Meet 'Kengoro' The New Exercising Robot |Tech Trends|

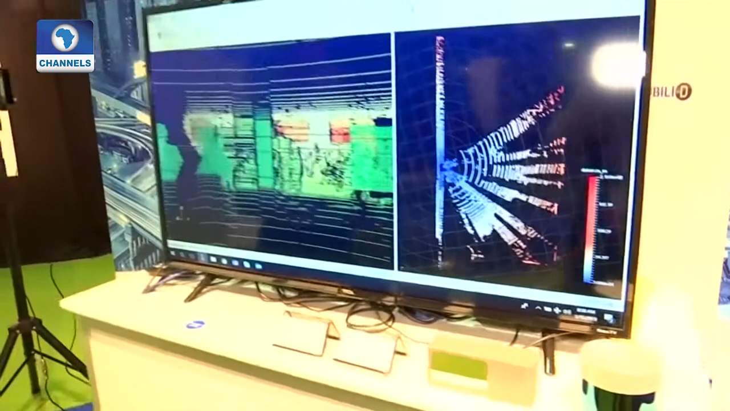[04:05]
So that's what makes LIDAR such a powerful tool. It essentially creates a 3D model of the environment around the vehicle instantaneously.